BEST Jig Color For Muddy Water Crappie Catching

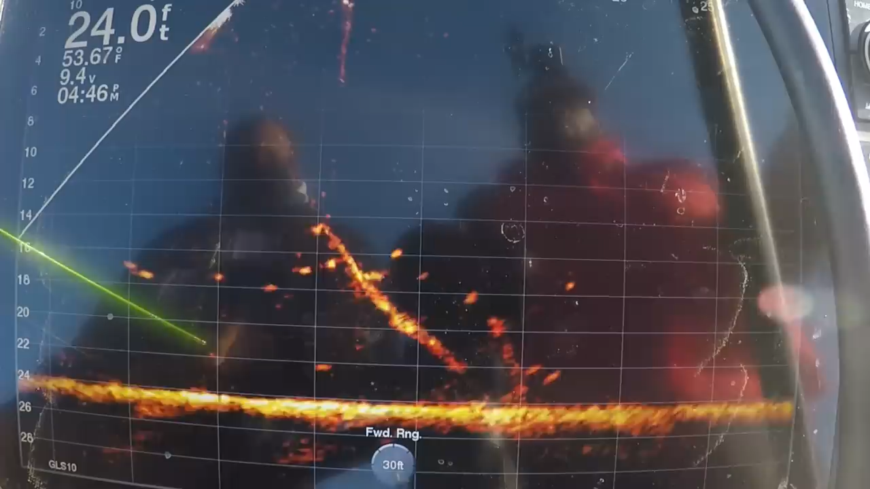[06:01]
On screen: depth 24.0 ft, water 53.67°F
That's a good fish. Yeah, he hit me. I just couldn't get him. Mm-hmm.